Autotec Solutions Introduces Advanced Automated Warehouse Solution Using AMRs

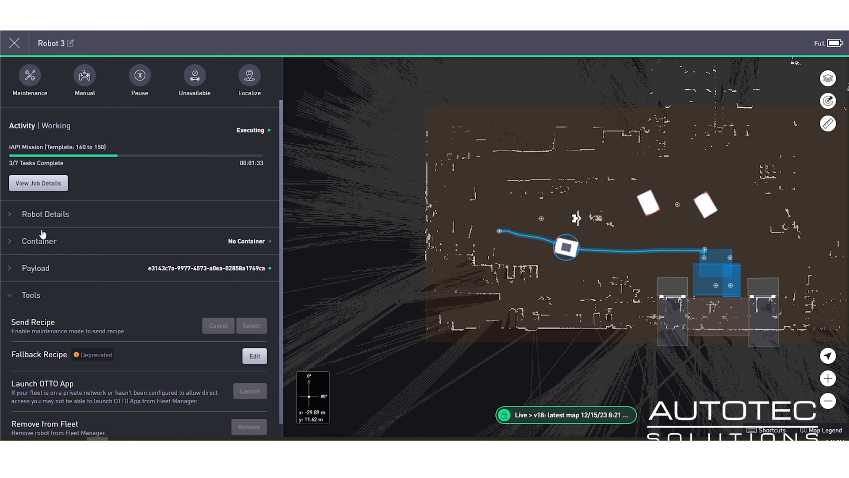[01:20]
As we mate the robot to the conveyor, we can see that on the fleet manager. The fleet manager is looking at all three robots at the same time.
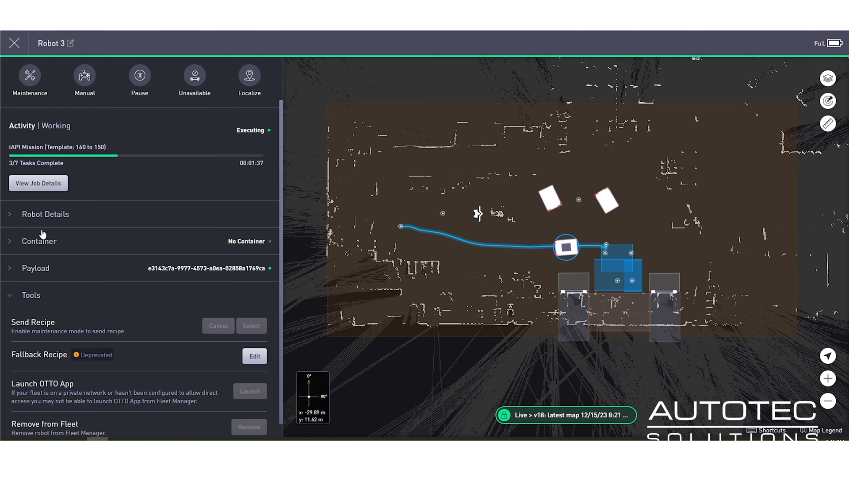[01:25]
You have the ability to pause and play every robot from the fleet manager. You can see the whole system, how it's orchestrated, who's moving where, how much charge you have on your robots.